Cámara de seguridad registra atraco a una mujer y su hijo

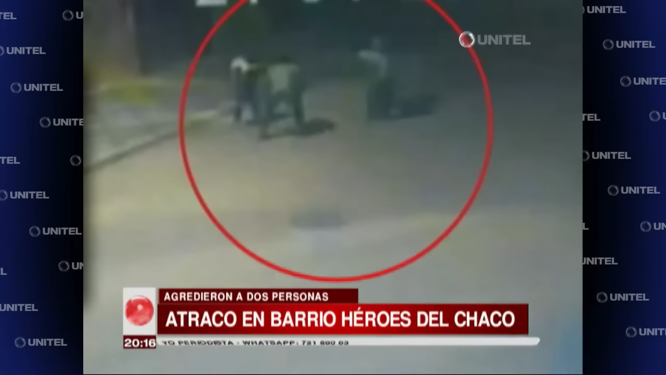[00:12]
llegando a reducir al hijo de esta mujer que es golpeado tras quedar tendido en el suelo. Finalmente, los dos asaltantes corren hacia la vagoneta que los esperaba a dos cuadras de distancia para luego darse a la fuga.